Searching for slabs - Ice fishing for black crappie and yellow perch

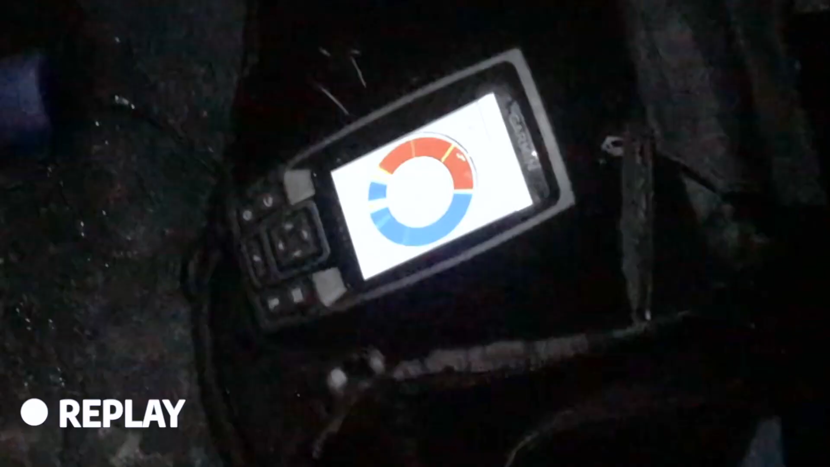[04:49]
oh he took right off do you see that yeah he went right back down to the bottom he's coming back up he should
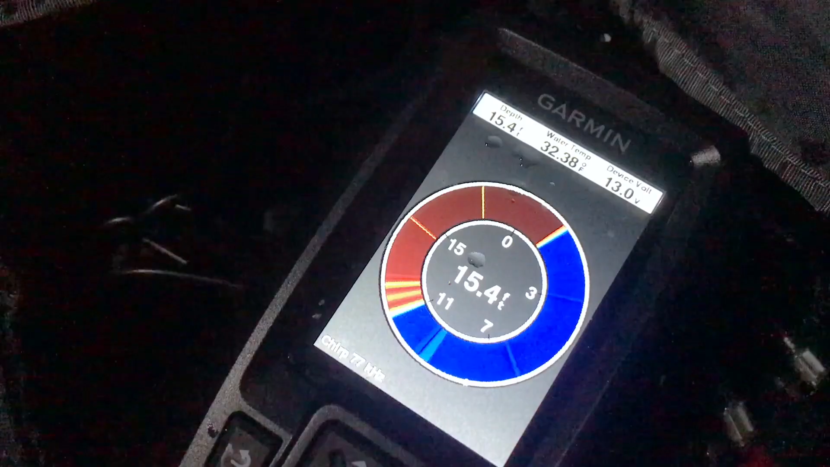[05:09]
On screen: depth 15.4 ft, water 32.38°F
played him like a fiddle man that is wicked yeah yeah go up I'll start going up he's gonna come after you right keep going